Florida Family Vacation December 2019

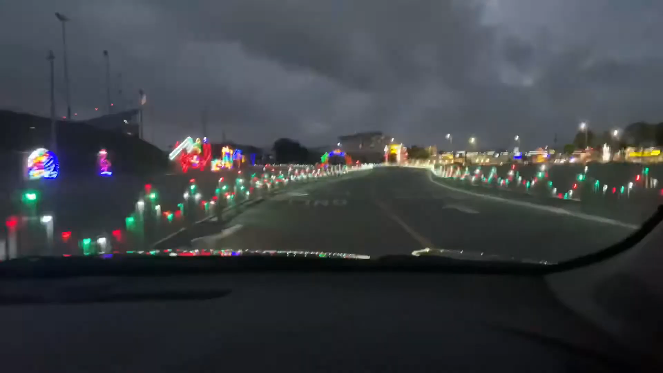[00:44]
I really feel like you're gonna hit the side though. I don't know why you're thinking that. It's a big wide road. Jill, how close is your mirror to the gate? Honestly. Is it close or not? Over a million lights, they said.